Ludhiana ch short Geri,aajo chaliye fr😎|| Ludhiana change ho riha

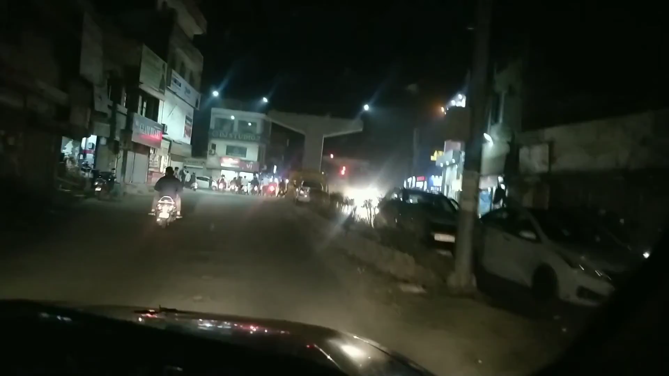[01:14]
ਆ ਗਿਆ ਮੈਂ ਜੀ, ਹੀਰੋ ਬੇਕਰੀ ਚੌਂਕ ਆ ਗਿਆ ਵਾਂ। ਇੱਥੇ ਪੁਲ ਬਣਦਾ ਪਿਆ, ਸਾਹਮਣੇ ਜਾਣ ਦਾ ਰਸਤਾ ਬੰਦ ਕੀਤਾ ਹੋਇਆ।
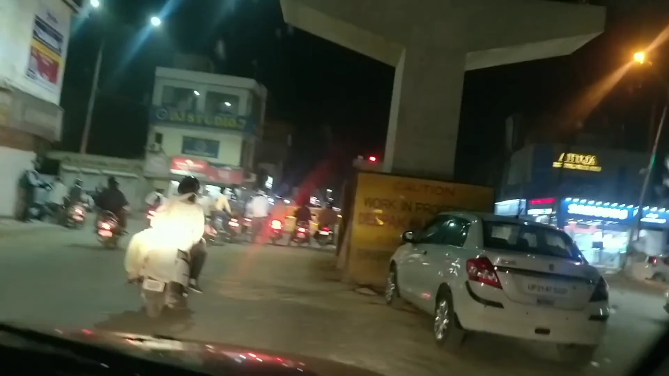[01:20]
ਮੈਂ ਆਇਆ ਵਾਂ ਭਾਈ ਵਾਲੇ ਚੌਂਕ ਵਾਲੇ ਪਾਸਿਓਂ, ਖੱਬੇ ਹੱਥ ਚਲੀ ਜਾਂਦੀ ਹੈ ਮੋਲ ਟਾਊਨ ਰੋਡ, ਆ ਸਾਹਮਣੇ ਬੰਦ ਕੀਤੀ ਹੋਈ ਹੈ ਰੋਡ ਕਿਉਂਕਿ ਪੁਲ ਬਣ ਰਿਹਾ।
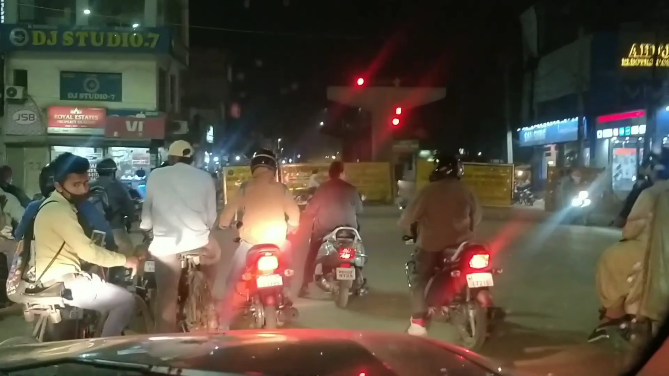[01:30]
ਅਤੇ ਸੱਜੇ ਹੱਥ ਮੈਂ ਹੋ ਜਾਊਂਗਾ, ਇੱਧਰ ਸਾਰੀ ਸਮਾਰਟ ਰੋਡ ਡਿਵੈਲਪ ਹੋ ਰਹੀ ਹੈ, ਅਤੇ ਮੈਂ ਇੱਧਰ ਜਾ ਕੇ ਫਿਰ ਕਿਪਸ ਮਾਰਕੀਟ ਗੇੜੀ ਮਾਰੂੰਗਾ। ਲਓ ਜੀ, ਮੈਂ ਹੁਣ ਹੋ ਗਿਆ ਵਾਂ
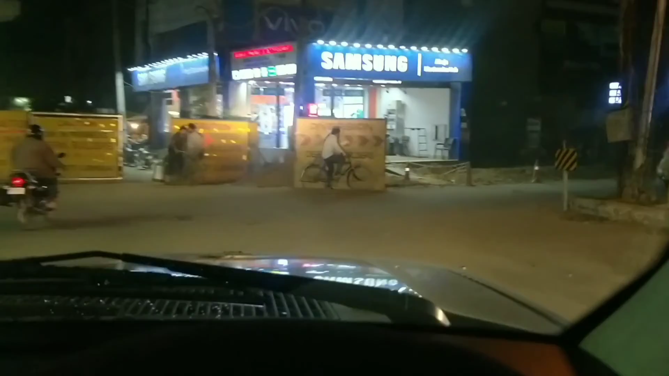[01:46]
ਸੱਜੇ ਹੱਥ ਆ ਗਈ ਆਪਣੇ ਮਲਹਾਰ ਰੋਡ 'ਤੇ।
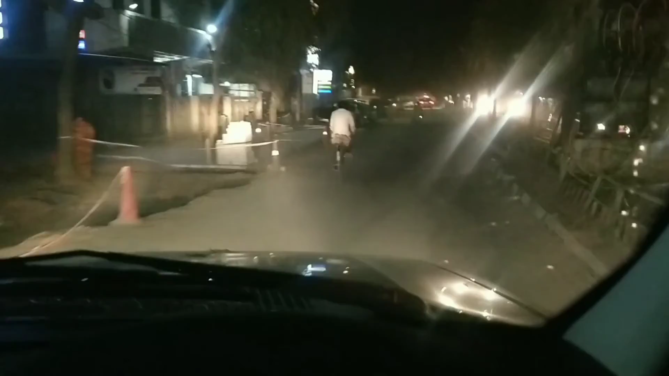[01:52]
ਮਲਹਾਰ ਰੋਡ ਹੁਣ ਪੂਰੀ ਤਰ੍ਹਾਂ ਸਮਾਰਟ ਰੋਡ ਬਣ ਰਹੀ ਹੈ। ਆਹ ਦੇਖੋ, ਸਾਈਡਾਂ 'ਤੇ ਟਾਈਲਾਂ ਲੱਗਣੀਆਂ ਸ਼ੁਰੂ ਹੋ ਗਈਆਂ,
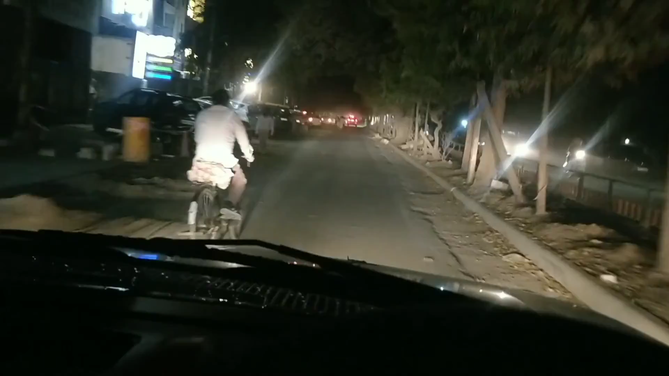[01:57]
ਇੱਥੇ ਸਾਰਾ ਮਤਲਬ ਵਧੀਆ ਸਿਸਟਮ ਹੋ ਜਾਣਾ ਵਾ, ਤਾਰਾਂ ਅੰਡਰਗਰਾਊਂਡ ਹੋ ਜਾਣੀਆਂ ਨੇ,
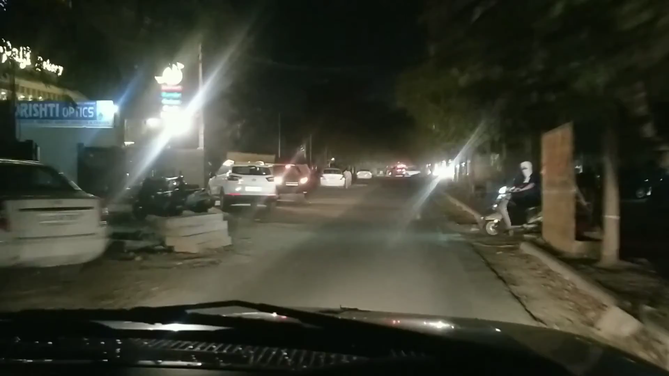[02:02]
ਕਿਉਂਕਿ ਈਵਨ ਇੱਥੇ ਸਾਈਕਲ ਟਰੈਕ ਵੀ ਬਣ ਰਿਹਾ ਵਾ ਅਲੱਗ ਲੋਕਾਂ ਵਾਸਤੇ। ਮਤਲਬ ਵਧੀਆ ਰੋਡ ਹੋਊਗੀ ਆਉਣ ਵਾਲੇ ਟਾਈਮ 'ਚ।
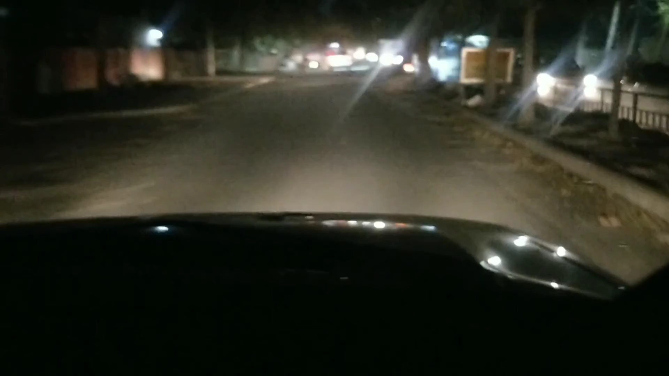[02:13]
ਲਾਈਟਾਂ ਲੂਟਾਂ ਜਿਹੀਆਂ ਬੰਦ ਪਈਆਂ, ਇਹ ਪਤਾ ਨਹੀਂ ਸਮਾਰਟ ਰੋਡ ਬਣ ਰਹੀ ਹੈ, ਲਾਈਟਾਂ ਬੰਦ ਹੈ, ਪਰ
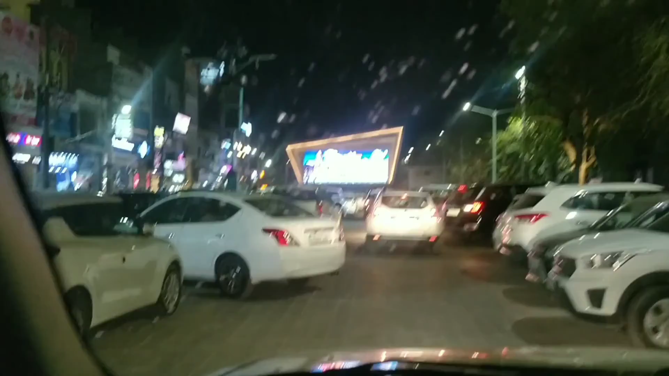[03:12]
ਹਾਂ ਬਾਈ, ਪਿੱਛੇ ਕਰੀ ਜਾਂਦਾ, ਮੈਨੂੰ ਤਾਂ ਸਮਝ ਨਹੀਂ ਆਉਂਦੀ ਇਹਦੇ ਜਾਣਾ ਕਿੱਧਰ ਨੂੰ। ਅੱਛਾ, ਗੱਡੀ ਪਾਰਕਿੰਗ ਦੀ ਜਗ੍ਹਾ ਲਾਲਚ ਪੈ ਹੀ ਜਾਂਦਾ ਭਾਈ।
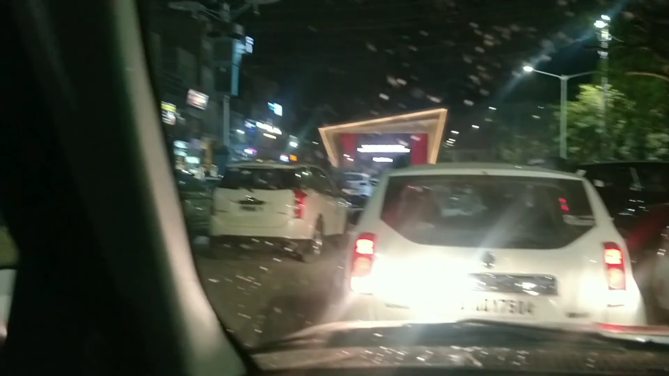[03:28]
ਵੈਲਕਮ ਟੂ ਸਰਾਭਾ ਨਗਰ ਮਾਰਕੀਟ, ਆਹ ਸਰਾਭਾ ਨਗਰ ਮਾਰਕੀਟ ਹੈ ਜੀ, ਪੋਸ਼ ਲੋਕੈਲਿਟੀ ਲੁਧਿਆਣੇ ਦੀ।
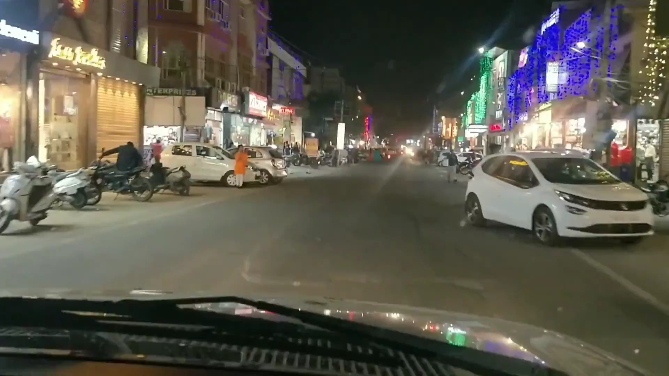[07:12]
ਇੱਥੇ ਆ ਕੇ ਥੋੜ੍ਹੀ ਘੱਟ ਗਈ ਆ ਰੌਣਕ, ਪਿੱਛੇ ਚੰਗੀ ਰੌਣਕ ਸੀ ਮੈਨੂੰ ਲੱਗਦਾ। ਹਾਂ ਹੈਗੀ ਆ, ਹੈਗੀ ਆ, ਇੱਥੇ ਵੀ ਲਾਈਟਾਂ ਲਾਈਆਂ ਹੋਈਆਂ ਨੇ। ਹਾਂਜੀ ਹੋਊਗਾ। ਆਹ ਦੇਖੋ ਸਾਹਮਣੇ ਪੇੜ ਕਿਵੇਂ ਜਗਮਗ ਕਰ ਰਿਹਾ,